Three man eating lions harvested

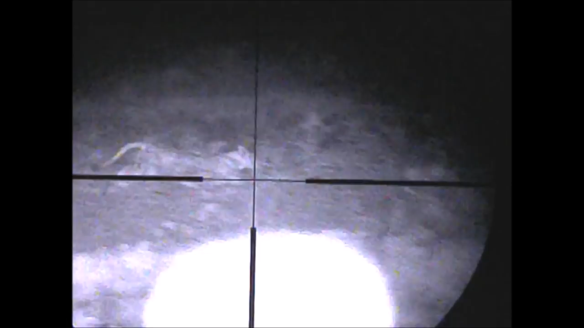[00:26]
I'm on one. I'm following one now. I lost it right behind you where I'm looking now.
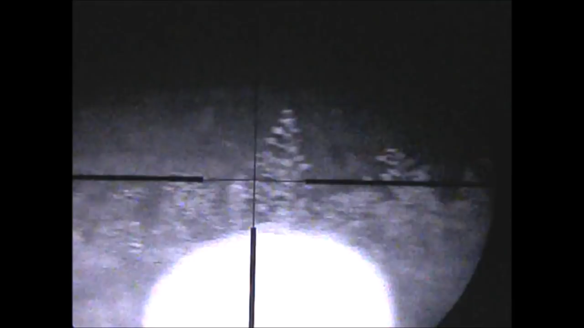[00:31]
My left, they were right next to us, two of them. It was right behind that bush.
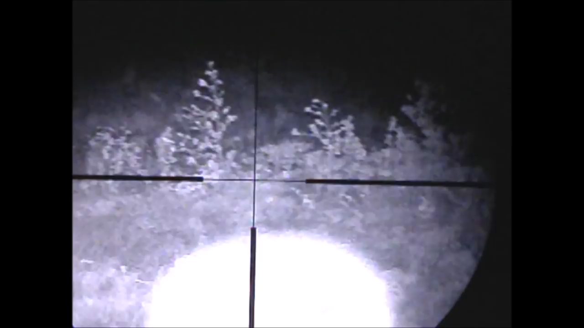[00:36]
There was two right next to me.
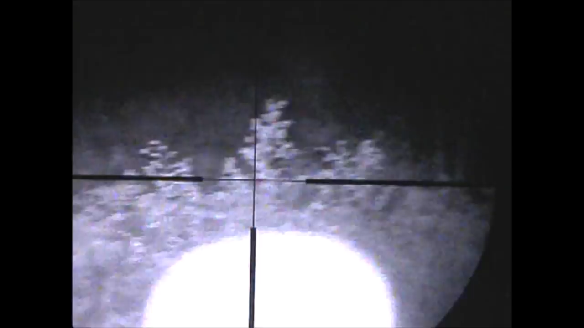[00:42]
I heard them, so I said, scan my side.
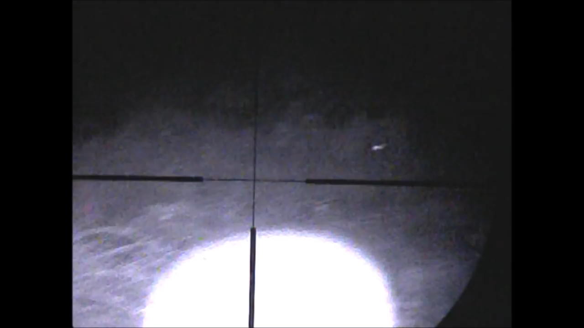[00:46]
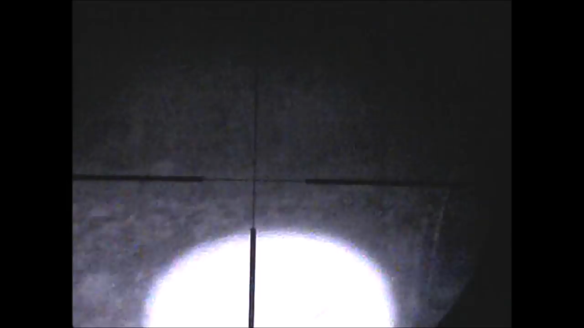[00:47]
Where it starts? Left. Yeah. Okay, you want to hit it
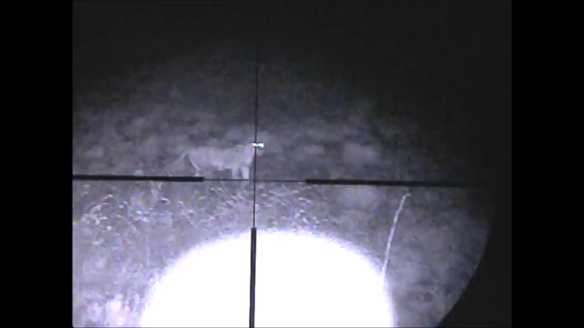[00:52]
just behind the shoulder. Right. Right.
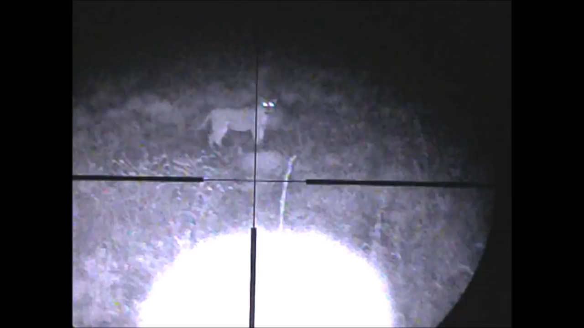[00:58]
Okay. If you can be very steady, you can hit it.
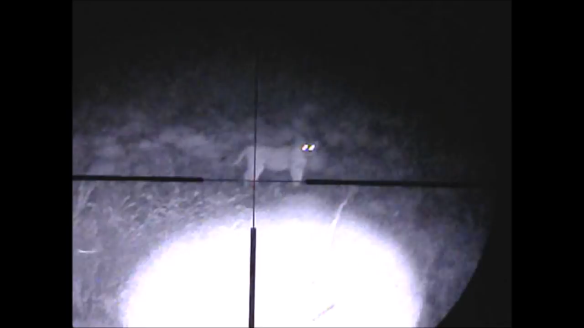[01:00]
Come.
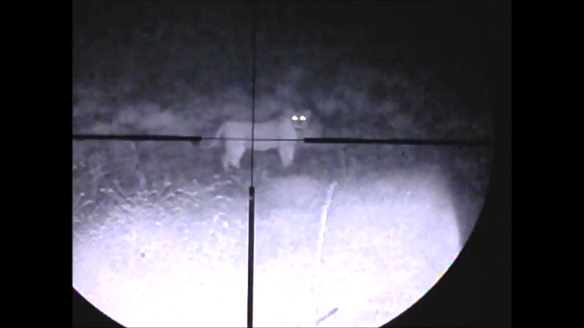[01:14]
You ready? Wait. Alex, keep it going. Where's the other one? Alex, keep it going. There's two. Okay, just stay on that one.
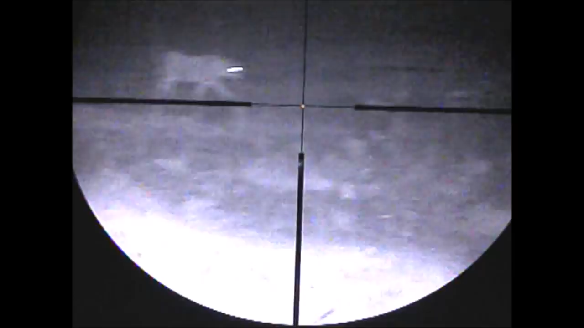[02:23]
I hit him straight on the shoulder. Wait. I'm on him.
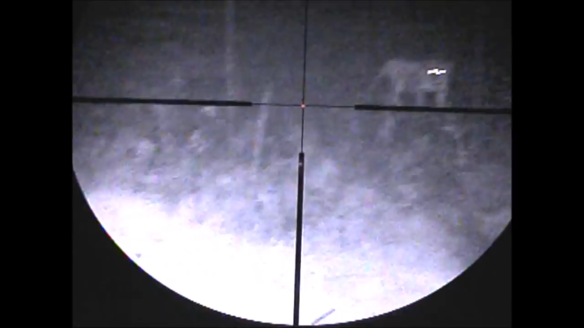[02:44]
Can I hit him where he is walking?
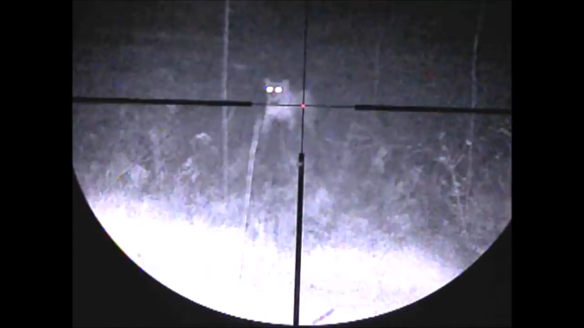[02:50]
He stops him hitting him, eh?
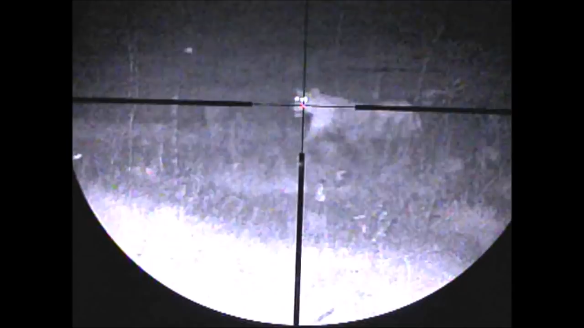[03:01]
Yeah, he's still walking. Are you still moving?
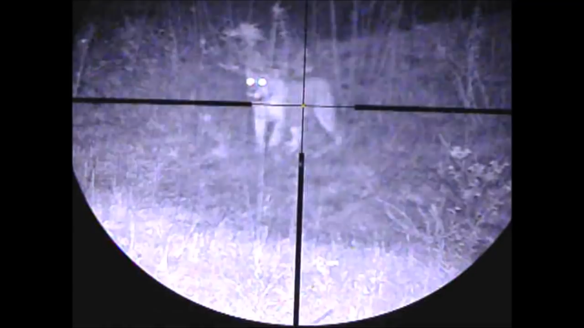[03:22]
Yeah.
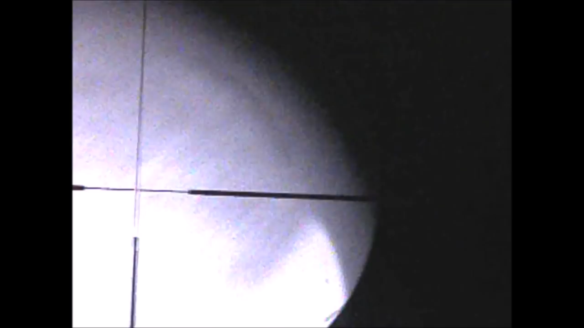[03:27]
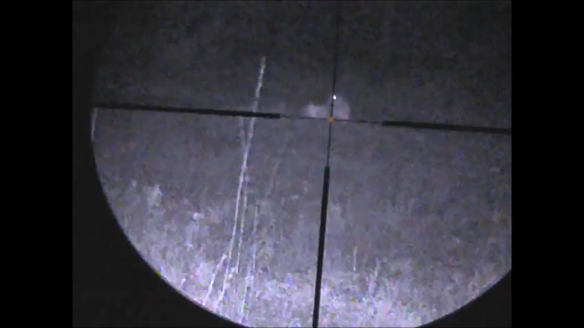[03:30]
I'm sure you don't want me taking lying down for us. Okay, standing up.
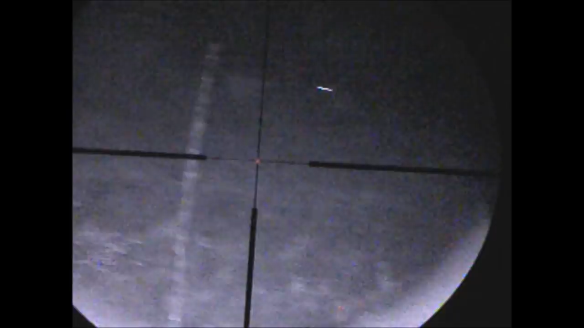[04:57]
I brought him. Far back where I'm putting now. He disappeared into the bush.